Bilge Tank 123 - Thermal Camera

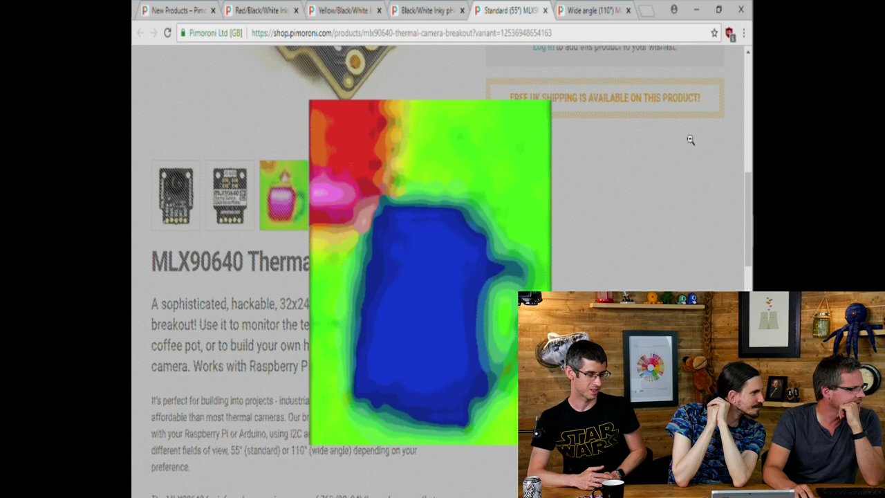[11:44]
Yeah, so that thermal camera is very cool. What do you think it is? What so, 1080, so it shouldn't be looking like that at all.